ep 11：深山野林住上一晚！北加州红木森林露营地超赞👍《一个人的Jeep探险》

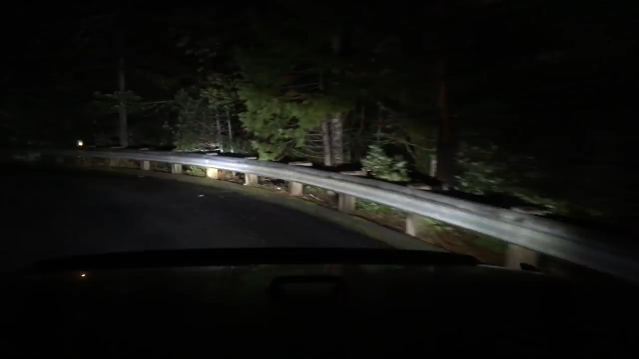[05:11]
今天故意快点赶过来呢，哇 ，Redwood， 这里就是，